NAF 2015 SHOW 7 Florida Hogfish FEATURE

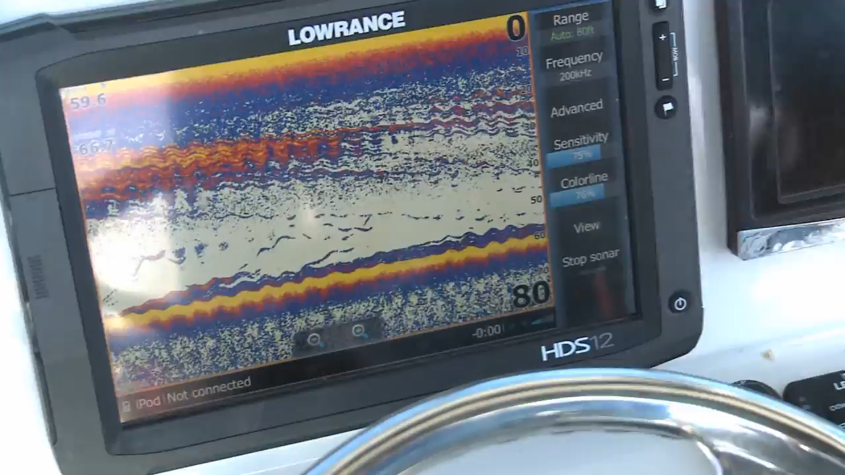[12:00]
So all of these hard lines that are up here, that's actually our chum that's falling down and all these things on the bottom are the fish.
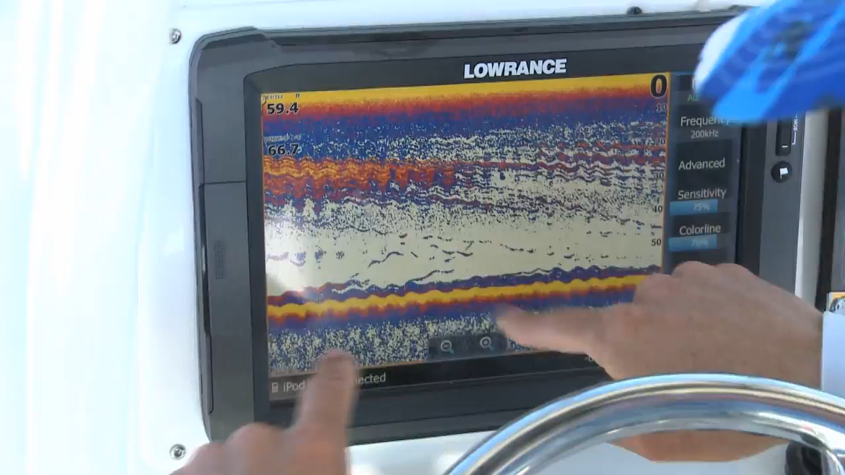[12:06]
You can actually see the fish coming up right there and going down to eat the chum.